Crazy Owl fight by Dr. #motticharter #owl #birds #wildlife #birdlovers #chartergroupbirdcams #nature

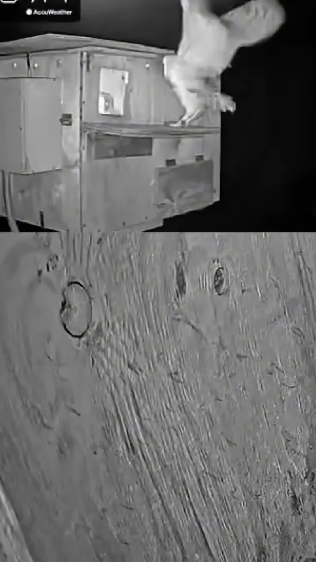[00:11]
we have a nestling outside of the box and whoops the
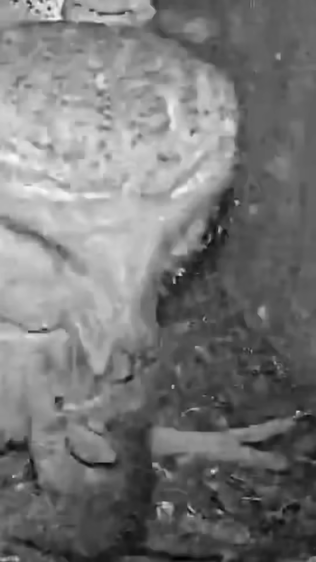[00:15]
mother comes back brings a rat to its nestlings which is normal you know the mother's looking inside
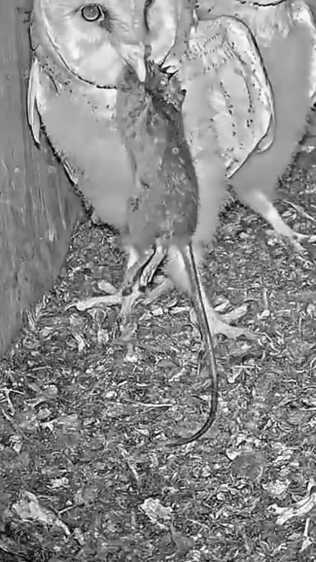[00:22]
nestlings obviously very excited when this happens but for some reason the mother comes inside
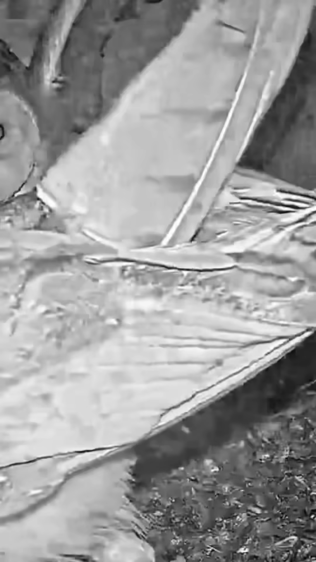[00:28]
of the box and what happens it's one of its nestlings
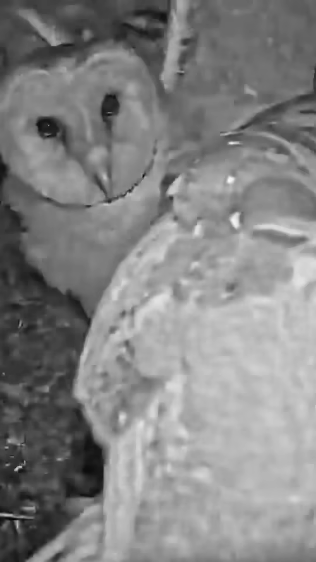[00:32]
becomes overly excited and actually is attacking its mother it wants food
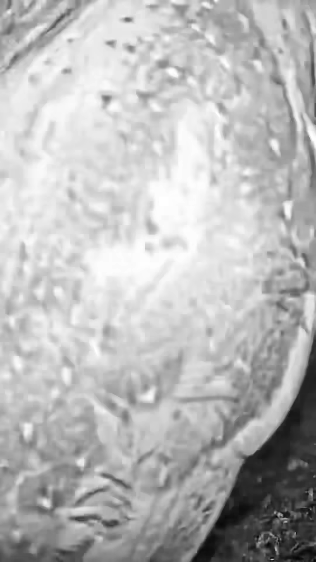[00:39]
it's not getting it but it's going after its mother this
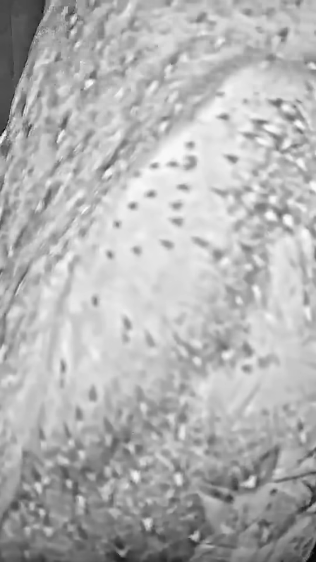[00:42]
isn't unusual but not unheard of thing that it's just overexcited kind of like sometimes cats get overexcited
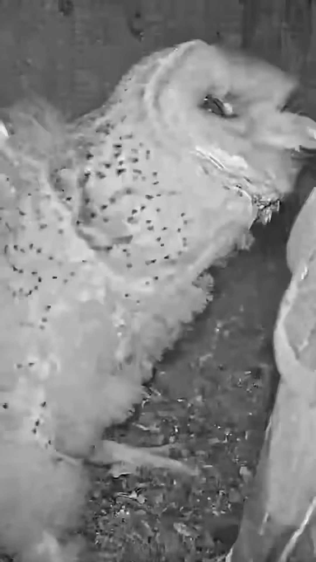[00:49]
and it's begging for food and by doing so it does it the only way it knows is using its beak and its claws begging for food but it becomes overly aggressive and it looks like it's attacking its mother as though it was be fighting another bird but it's not it's just begging for food in a very very aggressive way the mother wants to leave there's a nestling
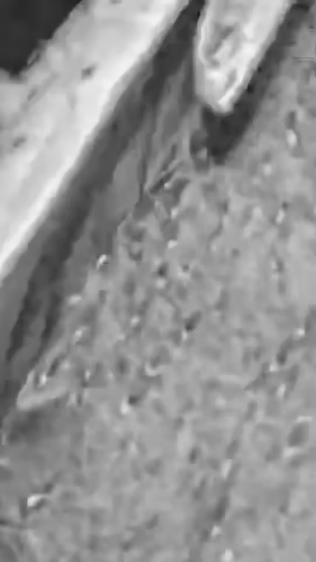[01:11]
in the entrance it can't get out this poor
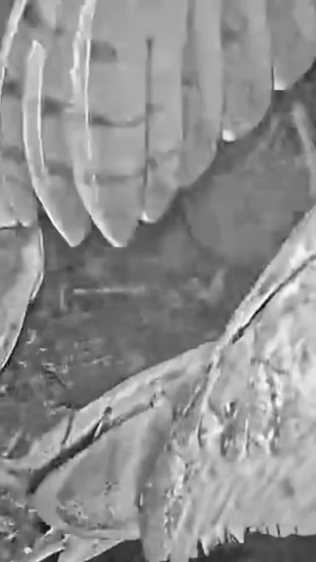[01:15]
mom just brought food and what does it get in return some pesty
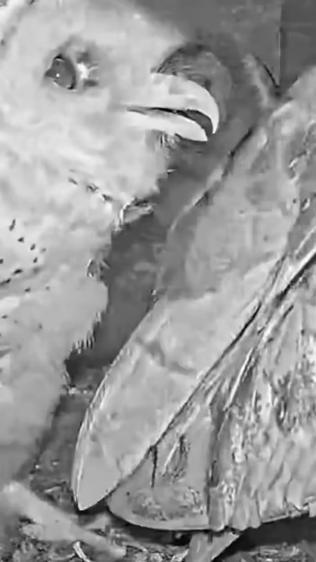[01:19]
little nestlings one in particular that keeps on attacking it so this isn't simply a case and there's the other one that had the rat also gets involved there's just a case